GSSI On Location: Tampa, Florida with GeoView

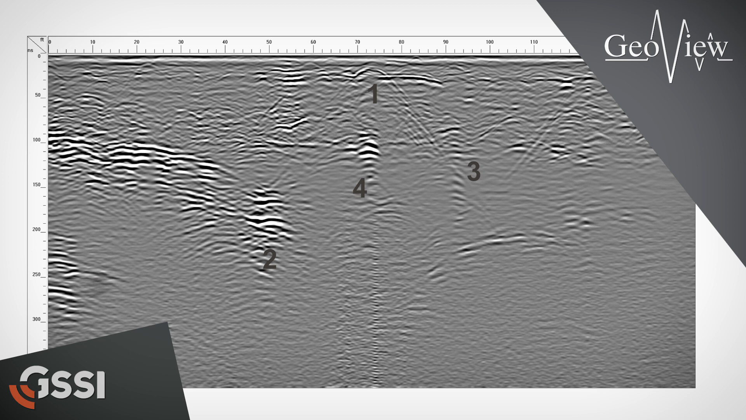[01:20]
The information that is developed from it is very clean and it enables us to go through and provide a 3D view of what's going on in the subsurface.